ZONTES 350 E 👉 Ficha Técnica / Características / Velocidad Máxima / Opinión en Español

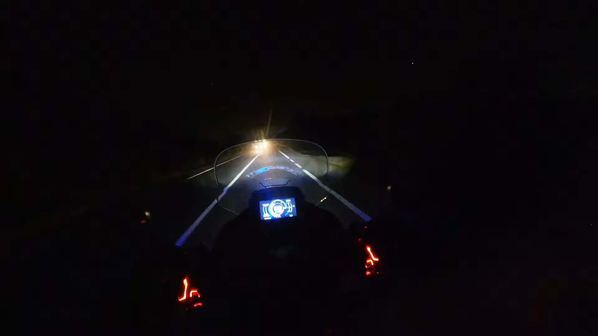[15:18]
Las luces de cruce son bastante buenas, iluminan francamente bien. Y si hacemos las largas, ¡buah!